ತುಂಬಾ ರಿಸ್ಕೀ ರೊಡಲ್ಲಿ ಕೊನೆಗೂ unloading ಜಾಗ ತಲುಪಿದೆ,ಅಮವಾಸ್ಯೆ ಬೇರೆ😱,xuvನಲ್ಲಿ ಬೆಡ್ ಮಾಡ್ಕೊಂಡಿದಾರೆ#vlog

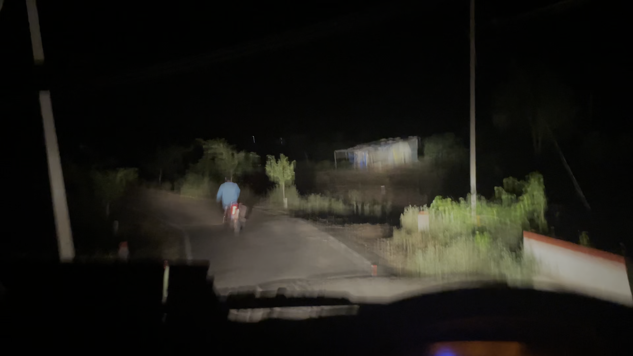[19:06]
ವಾಪಸ್ ಮತ್ತೆ ಯೂ ಟರ್ನ್ ಮಾಡ್ಕೊಂಡು ಒಂದು 7-8 ಕಿಲೋಮೀಟ್ರು ಮತ್ತೆ ಇವಾಗ ಈ ರೋಡಲ್ಲಿ ಹೋಗ್ತಾ ಇರೋದು.